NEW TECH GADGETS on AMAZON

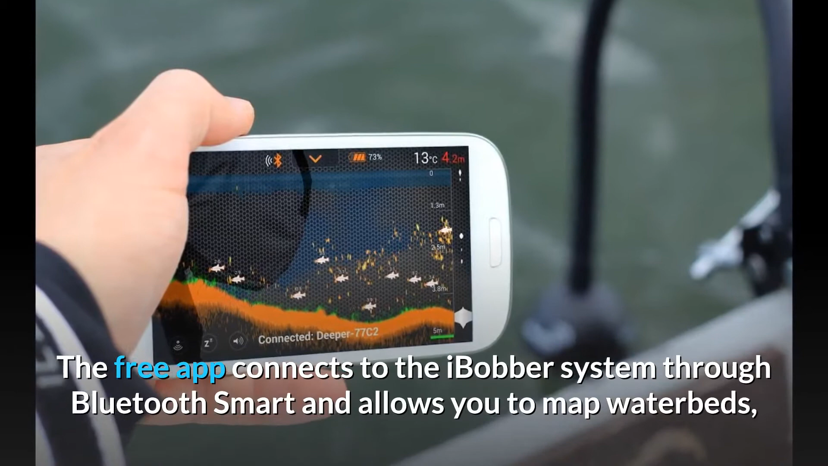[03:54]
On screen: depth 4.2 m, water 13°C
The free app connects to the iBobber system through Bluetooth Smart and allows you to map waterbeds, label spots, log water temperatures and depths,